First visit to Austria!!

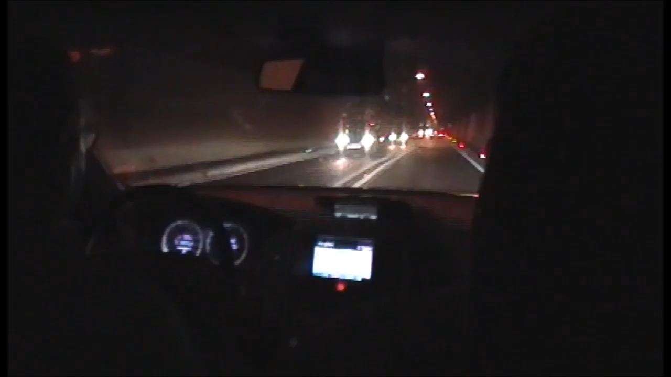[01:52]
Now, we can actually see in the tunnel.
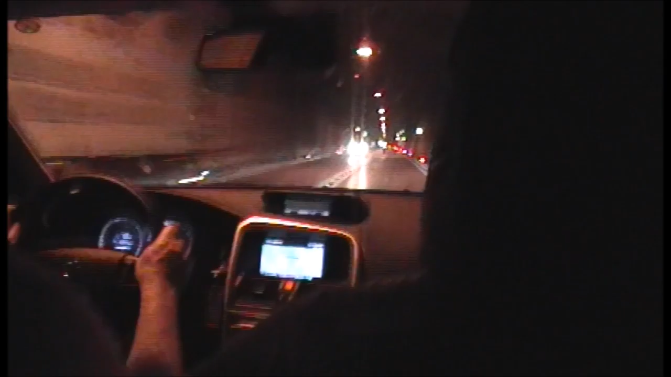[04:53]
I think. Do you see light? I do too. Don't go towards the light. Yeah. Two, one, a hundred thousand. Five, four. Alright. That's why they charge you to drive in Austria. Yeah, so that they can build more tunnels? That's understandable. Yeah, these are huge.